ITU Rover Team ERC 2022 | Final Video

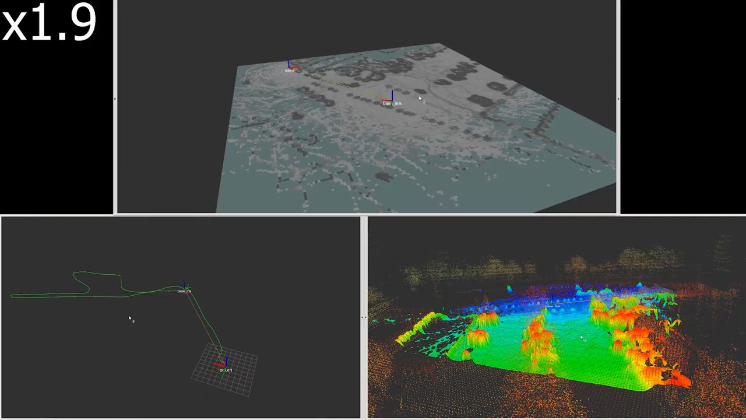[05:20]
Point cloud data gathered from 3D LiDAR is stacked.
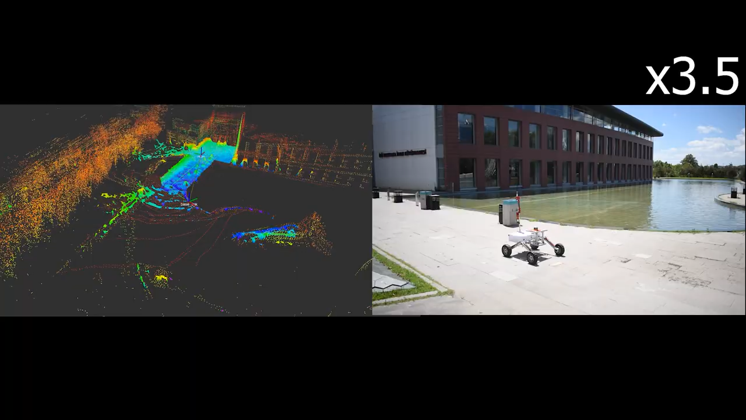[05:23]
Stack point cloud data is used to generate a 2.5D grid map.
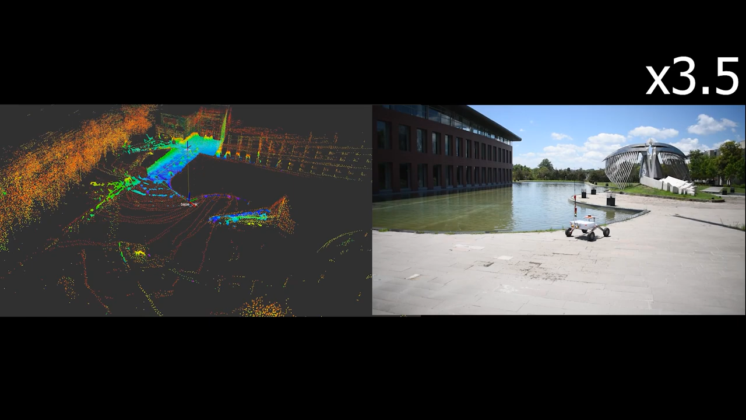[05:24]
Finally, grid map is interpreted as a traversability possibility and cost map is generated.
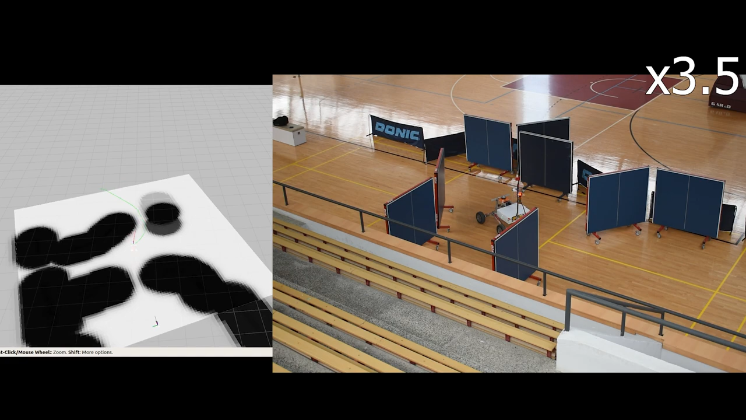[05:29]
As a backup plan, the map of the navigation stack is adjusted.
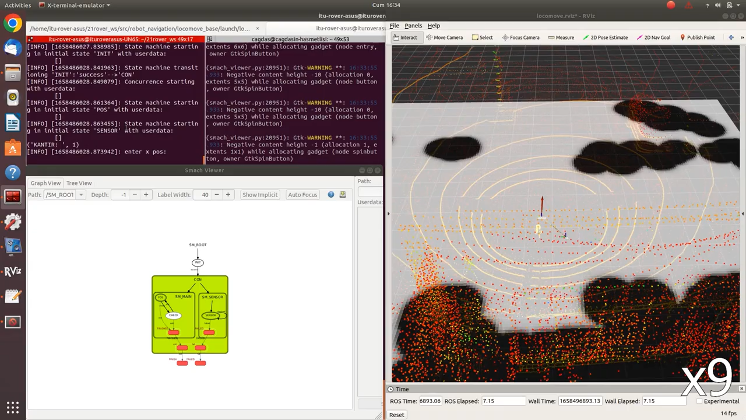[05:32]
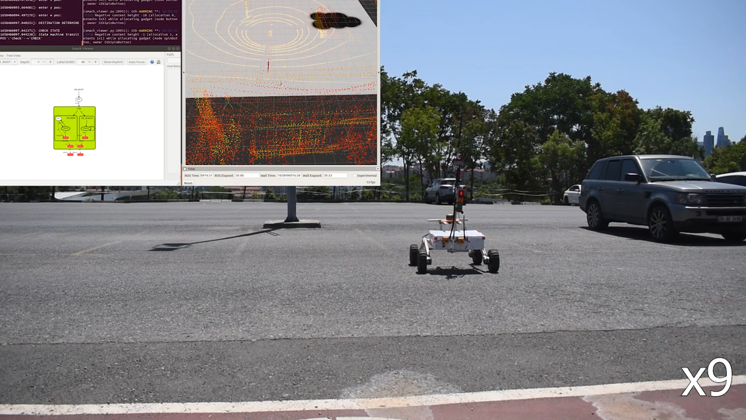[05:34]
Safest and shortest path is calculated by the navigation stack on the cost map. To overcome possible issues, navigation stack is configured both in simulation and real-world environments.